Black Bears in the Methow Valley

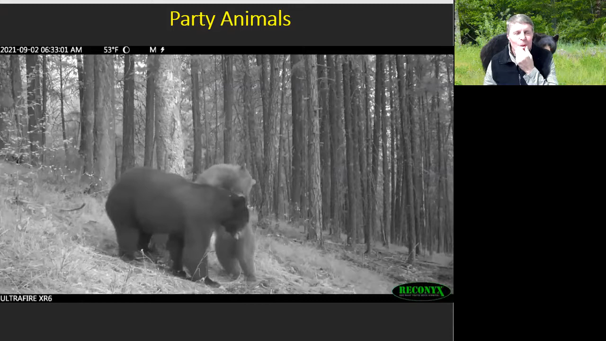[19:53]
One kind of interesting dynamic about bears is they're mostly a solitary animal outside of breeding or females with cubs, but they do occasionally run into each other and get together.
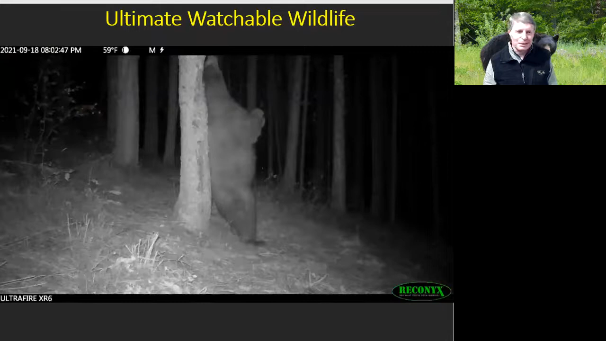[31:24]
Now there's a variety of other critters that are a close second, but I love bears. And I think, I think they might be the ultimate watchable wildlife critter. I mean, people make trucks to Yellowstone Park, for instance, specifically to see bears. And they're just, they're just so enjoyable because they're so smart and they have such complex behavior. And one of my favorite things is a behavior that we call tree rubbing, where, you know, bears have these, these rub trees. We could talk for 20 minutes probably about why and what and how, but it doesn't matter.